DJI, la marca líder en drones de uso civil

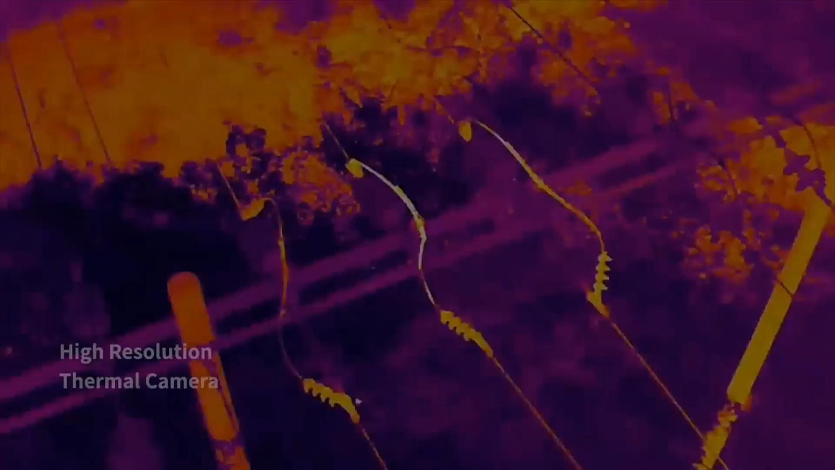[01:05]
Cuenta con un módulo con tres cámaras más un sensor láser que nos permite medir distancias con precisión centimétrica.